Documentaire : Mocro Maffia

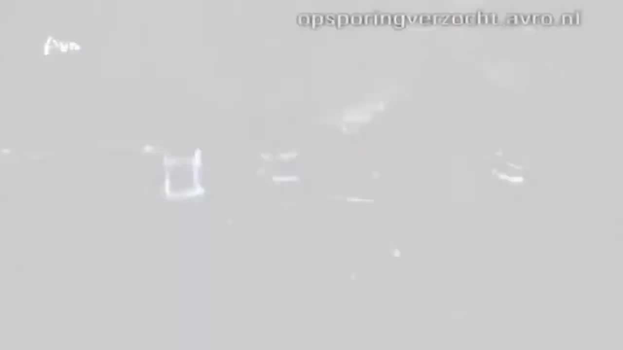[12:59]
De Comeniusstraat in de Amsterdamse wijk Slotervaart is in de nacht van zaterdag 16 op zondag 17 maart één groot plaatsdelict.
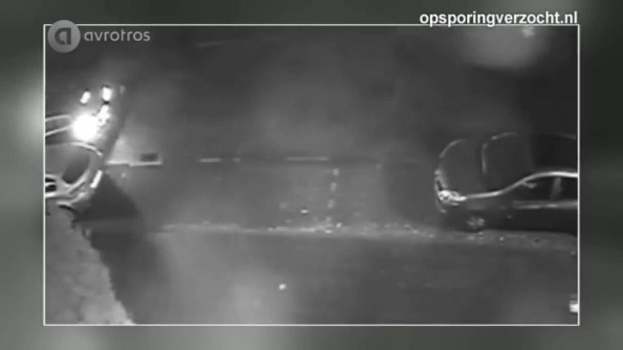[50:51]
Een bewakingscamera legt vast wat er gebeurt. Louana parkeert haar Volkswagen Passat vrijwel recht voor haar huis achteruit in. Ze stapt uit en loopt even naar haar huis toe, waarschijnlijk om de goed beveiligde voordeur te ontgrendelen.
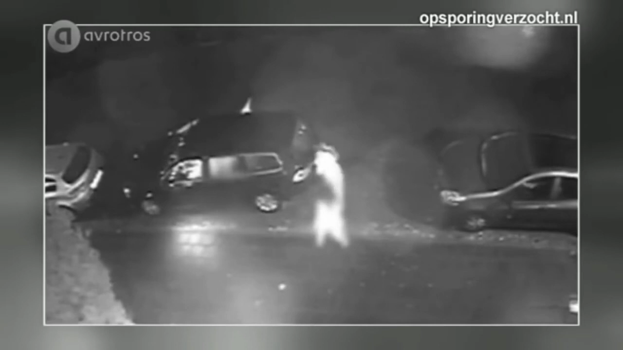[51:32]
En terwijl ze tassen uit de kofferbak pakt, komt de BMW aangereden. Vanaf de passagierskant stapt een jonge man uit, loopt direct op Louana af en schiet.
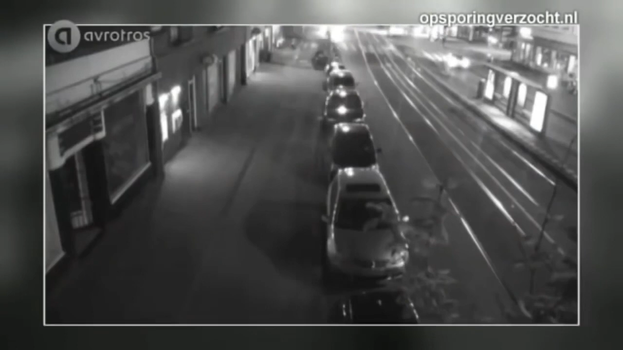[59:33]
Woensdagnacht 13 mei rond 11:45 wordt er in deze drukke straat opeens geschoten door 2 gewapende donkergetinte mannen die rechts buiten beeld staan. Als eerste zien we een kogel door de ruiten van een geparkeerde auto vliegen. Op nagenoeg datzelfde moment stopt er rechtsboven in beeld voor het stoplicht een auto. Het lijkt of de inzittenden van die auto reageren op het schot dat hen op een haar na heeft gemist. Er stapt iemand uit. De man begint in de richting van de schutters te lopen. Die openen het vuur. De uitgestapte jonge man wordt geraakt.